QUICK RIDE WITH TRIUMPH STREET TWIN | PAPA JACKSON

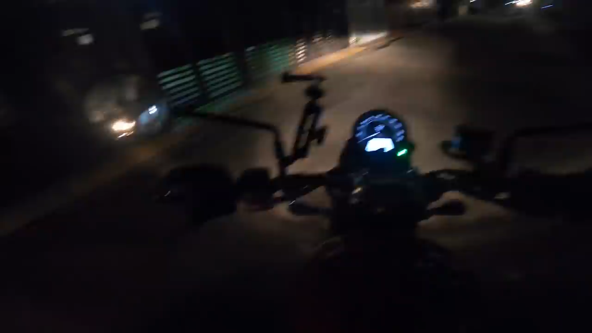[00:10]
Alright, it's a Tuesday evening and ang oras ay mag-alas 9 na. Pasok na tayo Night vlog! So, dalagod natin ngayon ang tracyclo ng S-E-C.
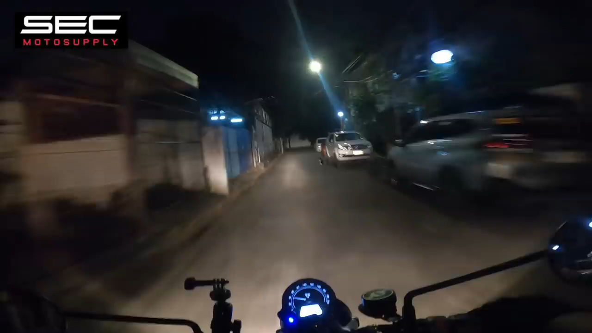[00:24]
This is Triumph Street Twin Kaya ko lang siya madadrive ng night time.
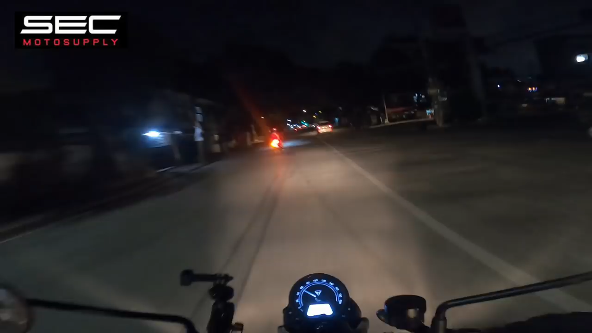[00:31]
Okay naman hanggat maaari, hanggat makakapagmotor I'm going to be riding Sana hindi umulan. Kasi kanina galing tayo ng S-Lex kanina although nag-review tayo ng car review naman. Kung uulan sa S-Lex I really hope that hindi uulan ngayon. So, trayon din magbago ng daan maybe dadaan tayo ng Sumerian Highway, kakaliwa tayo dito
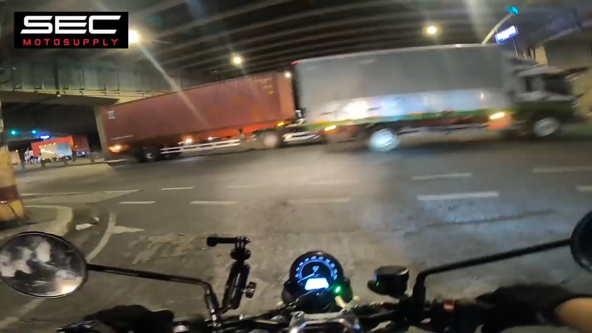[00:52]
tapos kakanan tayo sa bagong tulay or dun tayo dadaan sa bagong tulay Madaling makita itong display ng Triumph at night time ha So, dito yung info Ayan
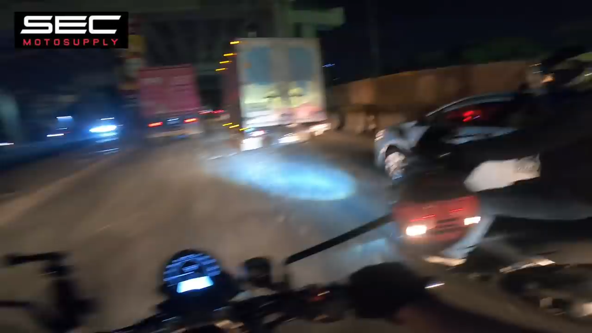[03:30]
Sows Dapat alert ka talaga Sana Kanto Kasi Kung hindi Minsan Mubulaga Aking magugulat Kahit hindi ka naman Tinamaan yung reflexes mo Baka sumemplang ka Medyo basa dito Sa part na ito Sana naman Medyo malalim yung lubak